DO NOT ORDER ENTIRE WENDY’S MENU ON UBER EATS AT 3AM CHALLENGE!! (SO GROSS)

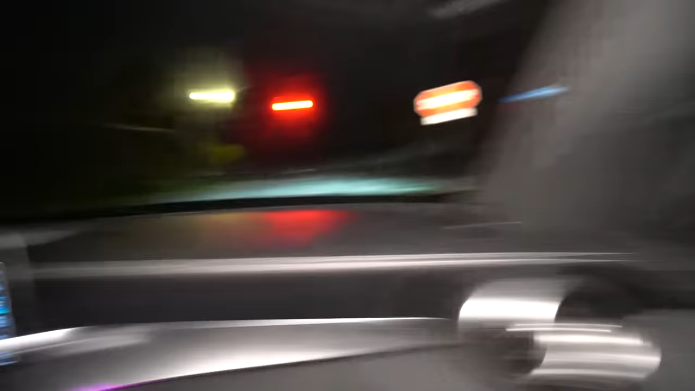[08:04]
So, this is the stop sign here I was talking about, I'm pretty sure. Yeah, this is the closest stop sign to me.
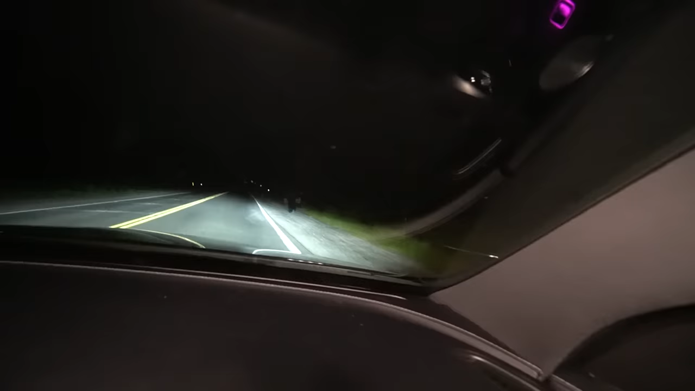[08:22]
Somebody's walking. Oh my god, wait, that's the food! Nick, that's the food bag.